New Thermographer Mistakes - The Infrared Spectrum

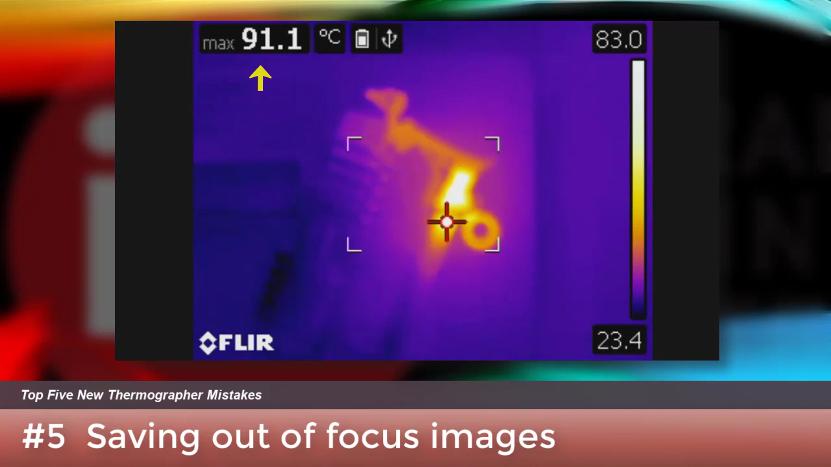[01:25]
On screen: max 91.1°C
When it comes to focus, there's no such thing as good enough. It's either in focus or it's not.
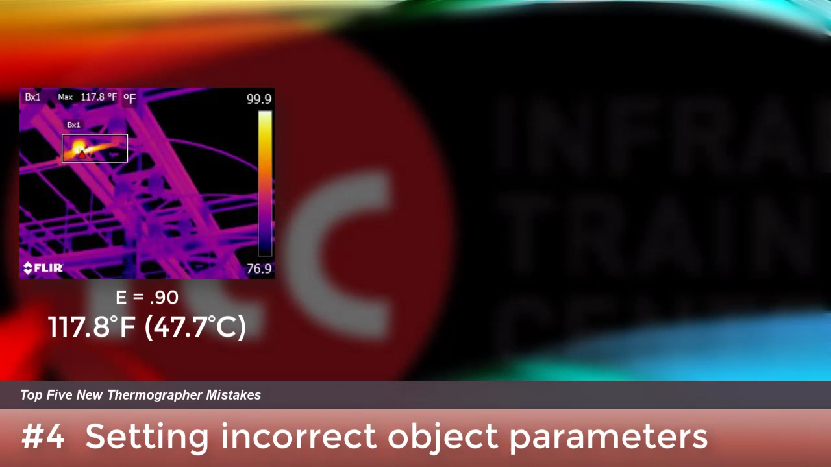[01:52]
On screen: max 117.8°F
Check out the measured values of this disconnect in an outdoor substation using three different emissivities. The resulting max apparent temperature value ranges
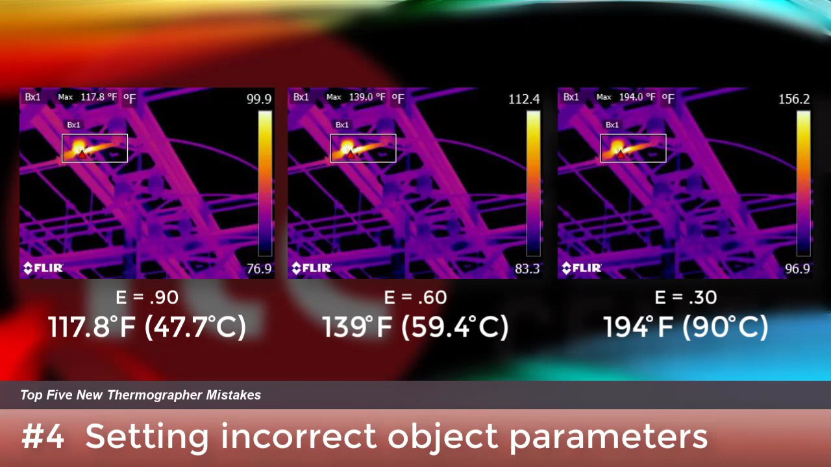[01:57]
from 118 Fahrenheit all the way up to 194. So which is it?
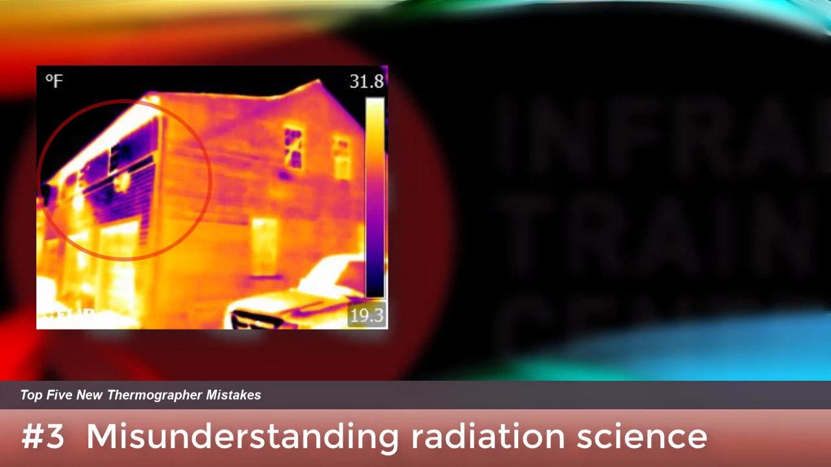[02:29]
On screen: scale top 31.8°F, scale bottom 19.3°F
As an example, the side of this house really isn't cold, and this electrical bus bar connection really isn't hot. Certification training shows you how to identify these false thermal anomalies and avoid making the wrong call.
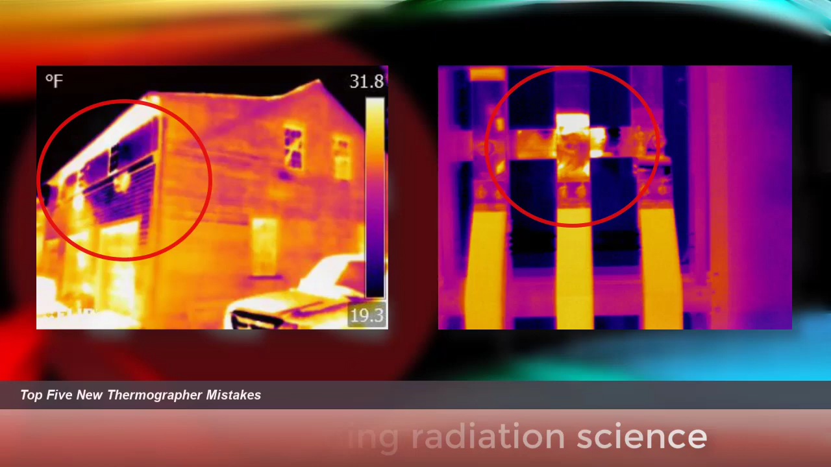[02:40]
On screen: scale top 31.8°F, scale bottom 19.3°F
A number of programs rely on temperature difference measurements as reference points when assessing severity. They do so, however, without realizing what they are seeing could likely be a lot hotter than what's displayed in their camera.
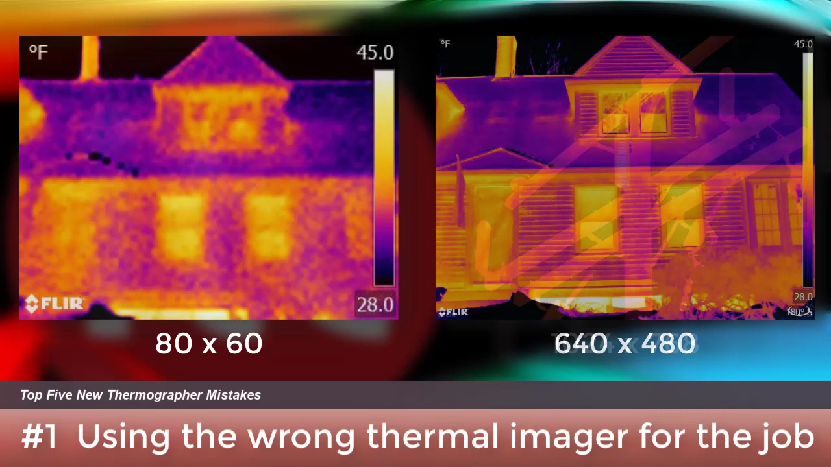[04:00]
On screen: scale top 45.0°F, scale bottom 28.0°F
On the right is 640 by 480. More pixels means more detail. If your application is outdoor electrical, higher resolution is essential. On the left is what we see with an 80 by 60 detector array with a wide angle lens. On the right, a 1024 by 768 system with a telephoto lens.
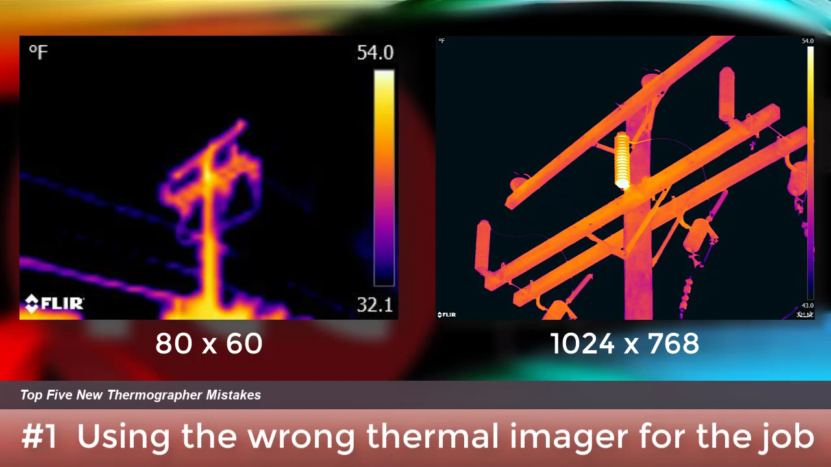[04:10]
On screen: scale top 54.0°F
We can clearly see the problem in one image, but certainly not the other. And that doesn't mean you shouldn't consider a low cost camera. They do serve an important purpose in the marketplace.